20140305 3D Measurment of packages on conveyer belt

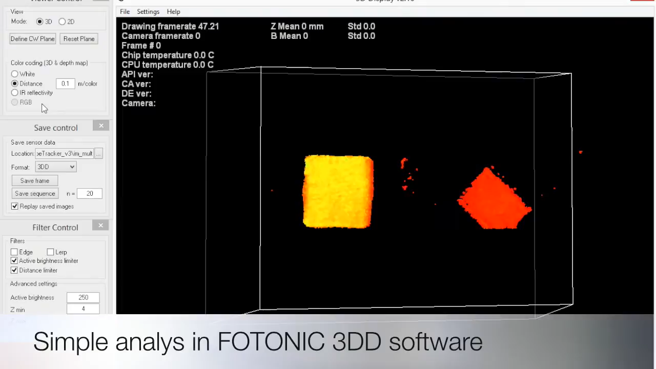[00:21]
You can take the viewer and go into 2D mode where you can move the cursor and you can see up
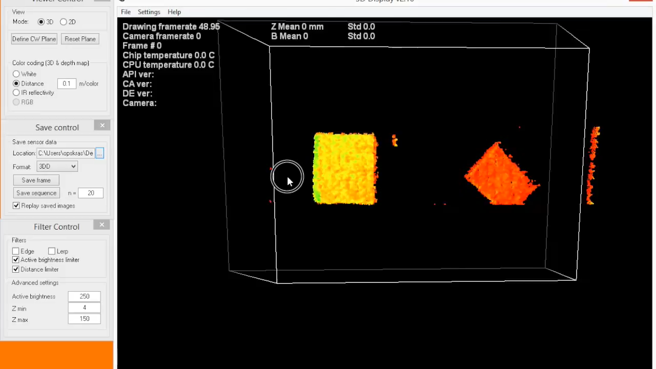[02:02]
you can see the noise level is much higher, you can see the small towers in the image. And I go to 2D mode and as in previous clip you can see the distance over here.